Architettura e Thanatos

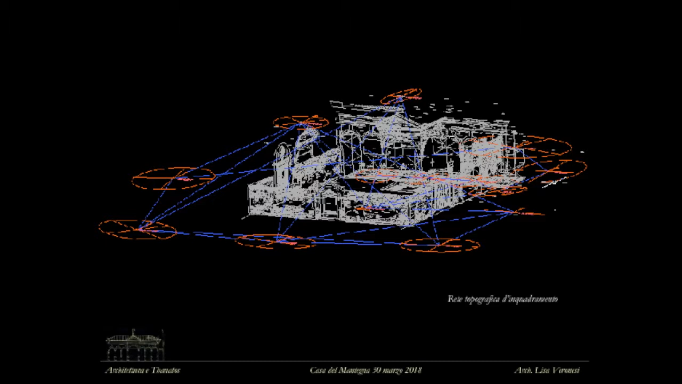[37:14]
gioiello architettonico vedete appunto la complessità anche se si tratta di un piccolo fabbricato è piuttosto complesso ma molto molto elegante